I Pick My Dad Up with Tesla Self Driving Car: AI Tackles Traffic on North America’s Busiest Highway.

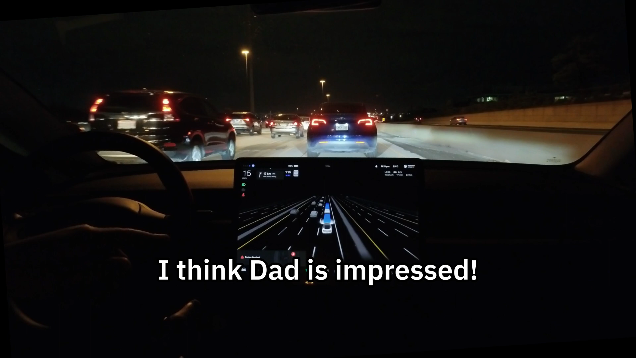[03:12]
that's a good point that you made there because even though it is oh she wants to make that lane change oh yeah it's fine yeah but she pressed the brakes she did yeah it did all that i just gave it i actually gave it some some uh some jewels some some juice to go because there was a car on our left coming up to us right and just made the lane change too as well so then she was going to backtrack she wants to make that lane change we could do that so that's really tight lane changes here though yeah
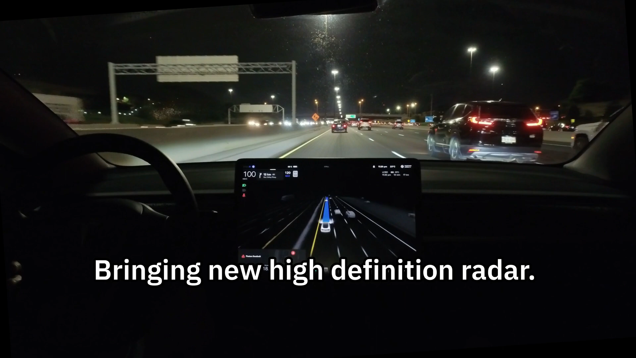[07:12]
they're bringing back the high definition reader that hopefully addresses cars in front of cars and having it react to that in advance like a human would right for now it's strictly relying on just cameras vision vision system to to make those adjustments i mean it has really good recognition for for cars i mean it has been trained millions of miles so it can see a car um you know over there moving and stuff like that but in terms of a car in front of a car it might have some challenges with that